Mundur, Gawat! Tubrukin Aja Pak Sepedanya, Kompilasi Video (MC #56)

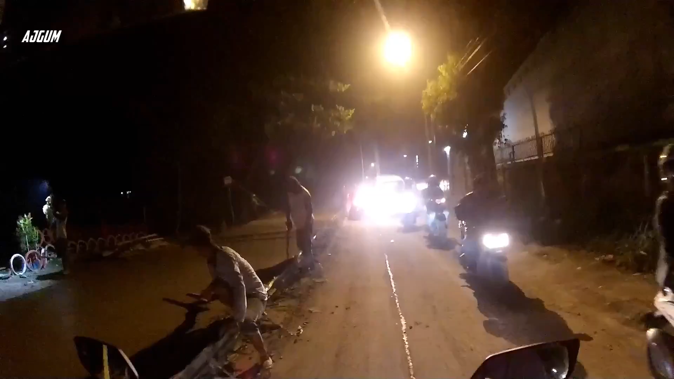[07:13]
mantap nih, pengerjaannya terus digalakan ya tuh sampai saat ini nge-pull,
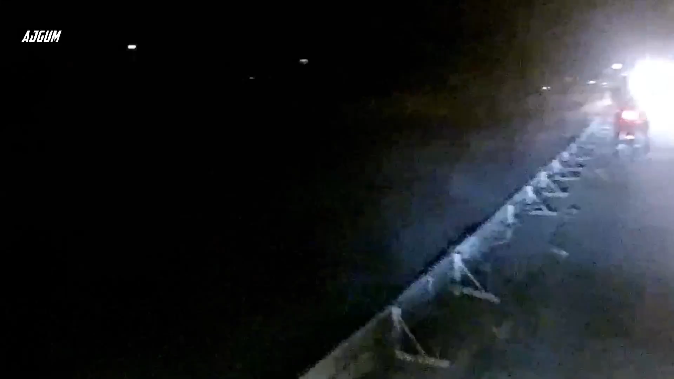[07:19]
nge-pull guys, sampai nge-pull gitu kayak gini nih, cepet beres gitu ya gak usah dilama-lamain gitu loh mantap, bersepeda
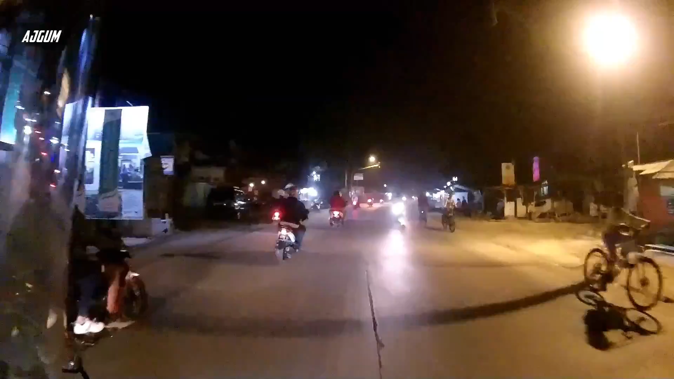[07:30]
kecil-cewe doang ya, anak kecil cewe-cewe doang kayaknya yang bersepeda, malam-malam begini, main sehat
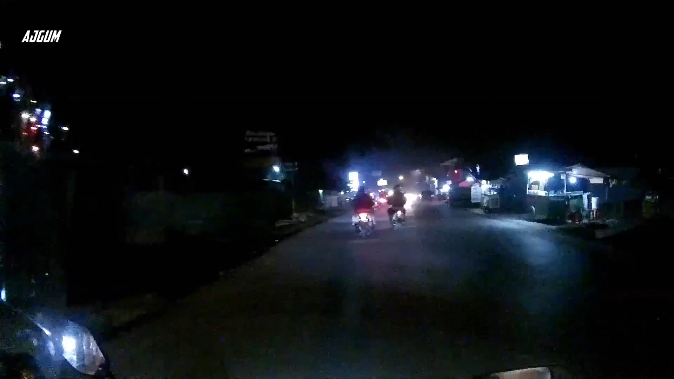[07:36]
sehat tapi menghirupnya polusi, aduh
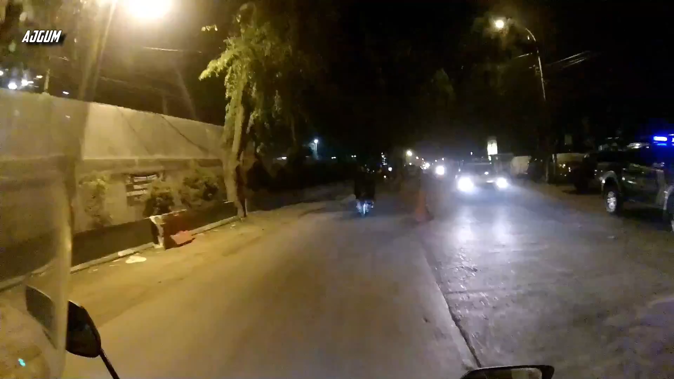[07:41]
iya, polisi mau berpatroli pengarja iya, bisa temaknya mau muter balik aja iya, pengerjaan jalan lagi mulai dilakukan tadi mah, coro-coroannya nge-pull gitu ya tadi coro-coroannya nanti mungkin dipanasin tau gimana, gue gak paham nih tapi nge-pull tadi tuh loh tadi kayaknya masih hot gitu loh ya eee, semennya tuh masih hot char and hot
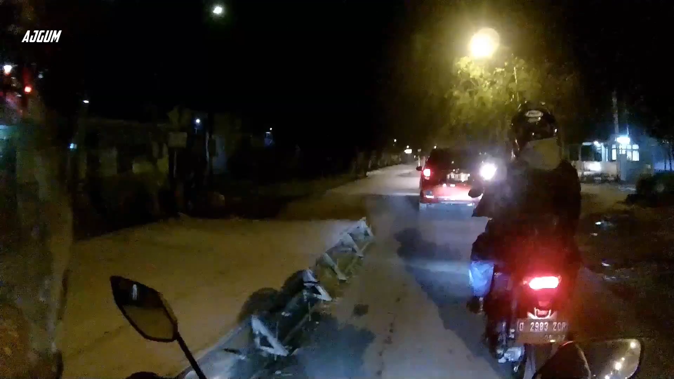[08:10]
aduh, ada helmnya jatuh hati-hati pak, baru kerekam guys